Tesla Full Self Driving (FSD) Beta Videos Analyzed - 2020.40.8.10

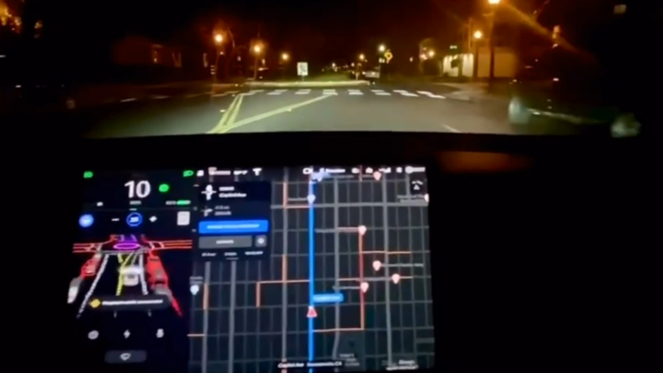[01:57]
starts up and makes the right-hand turn.
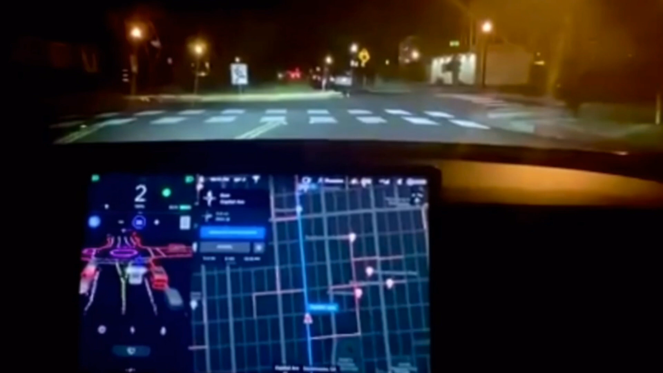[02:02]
Here it's doing a roundabout and I have tried roundabouts
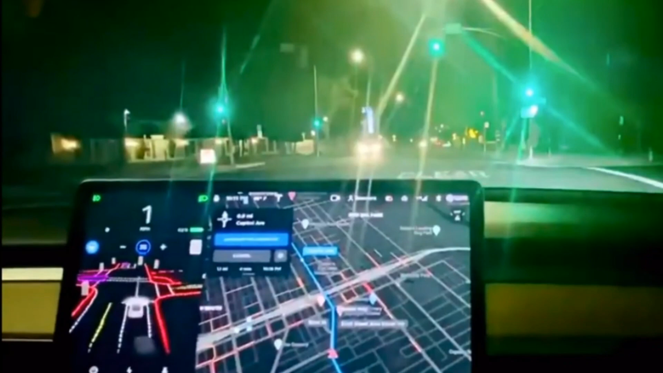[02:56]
So here's a light turning green and it proceeds through the intersection by itself not
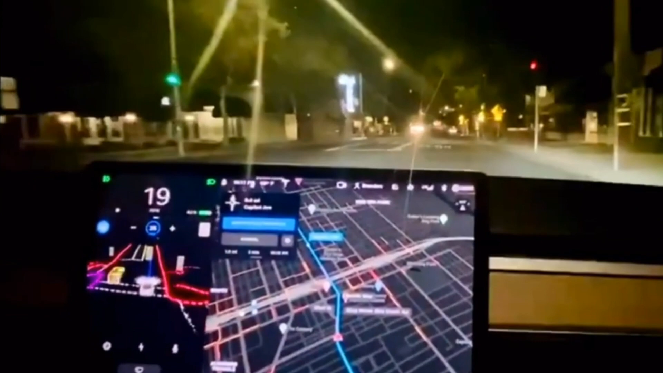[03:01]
having to do anything with no car in front of us. Here is a red light where it comes to a stop and then I believe
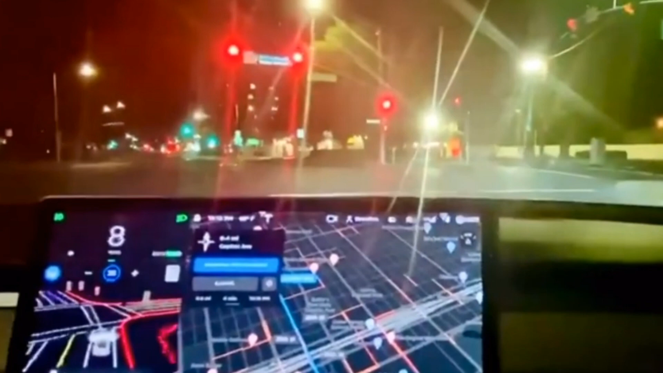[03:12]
it's going to turn green and it's going to start up by itself again without a car in front of this car. Here it's got another it's got a car in front of us but it is going to make a full left turn by itself which you know it just it doesn't normally make left turns and it picks the proper
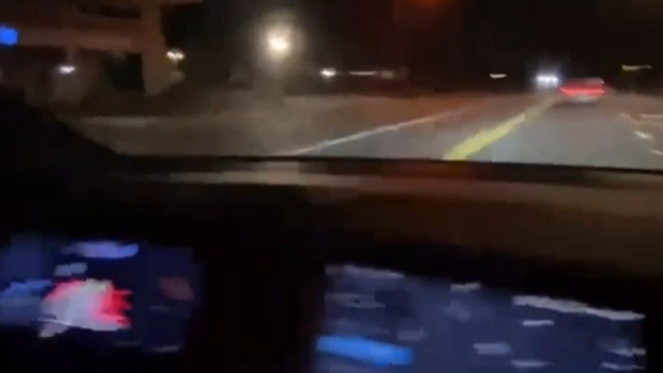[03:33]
lane to go into which is very cool and